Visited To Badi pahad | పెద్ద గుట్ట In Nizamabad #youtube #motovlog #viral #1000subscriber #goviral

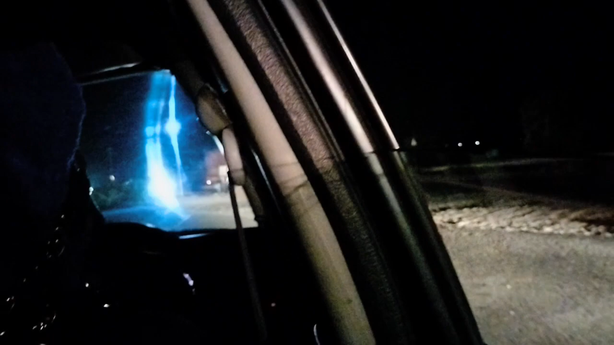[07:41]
మెల్లగైతే వెళ్ళిపోదాం. రైట్ సైడ్ ట్రాఫిక్ అయితే బాగానే ఉంది, మా బ్యాక్ సైడ్ ఇట్లా ఉంది ట్రాఫిక్ అయితే.
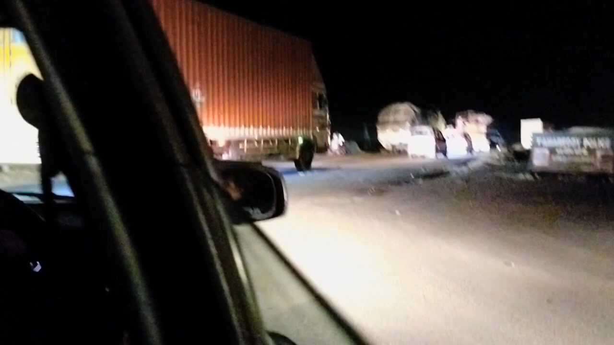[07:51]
హలో కలుద్దాం మళ్ళా.
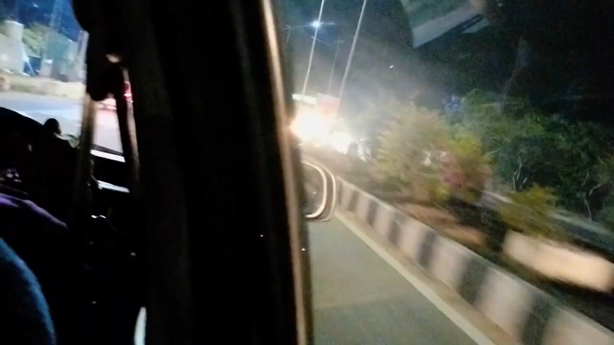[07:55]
గాయస్ ముంగట వచ్చేసి అయితే రామ్ బికనూర్ టోల్ గేట్ అన్నమాట. టోల్ గేట్ తీసుకొని చక్క బికనూర్ రోడ్లోకించి ఆడ నుంచి అయితే వెళ్ళిపోదాం.
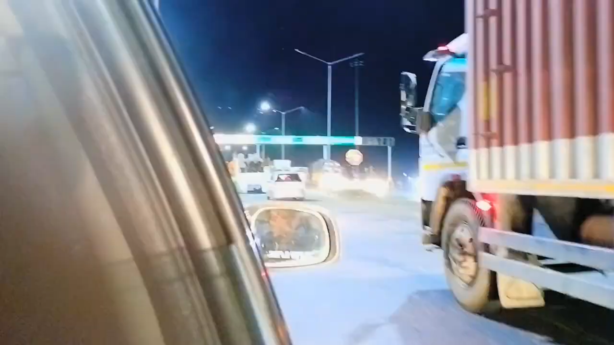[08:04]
ముంగట నుంచి టోల్ గేట్ అయితే ఉంది ముంగట. బండ్లు అయితే ఉన్నాయి, ట్రాఫిక్ ఉంది ఇక్కడ.
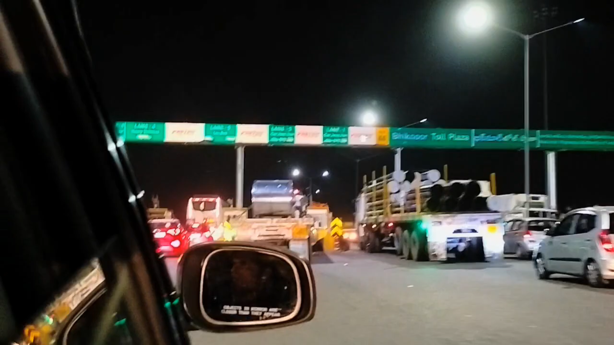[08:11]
ఇట్లా పెద్ద పిల్ల పెద్ద పెద్ద లారీలు అయితే ఉన్నాయి.